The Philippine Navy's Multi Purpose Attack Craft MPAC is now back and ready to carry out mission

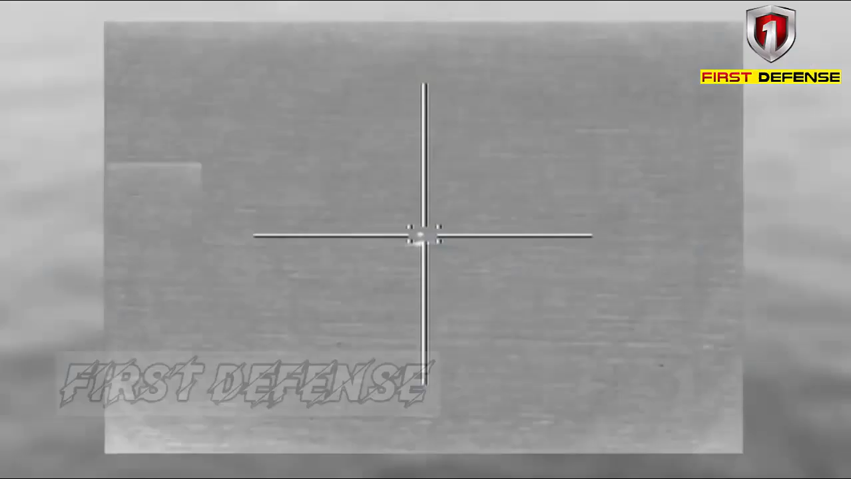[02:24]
observe and update capability enabling targeting changes in real time.
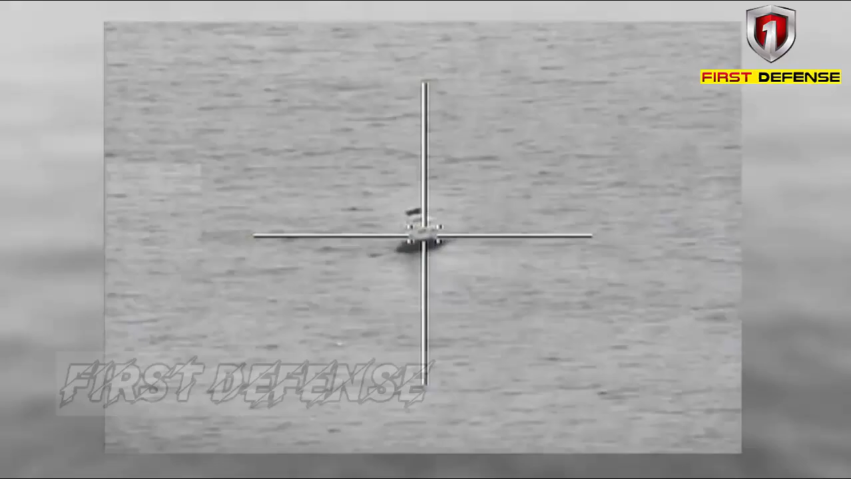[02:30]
It was designed to be mounted on combat vehicles, helicopters and naval vessels.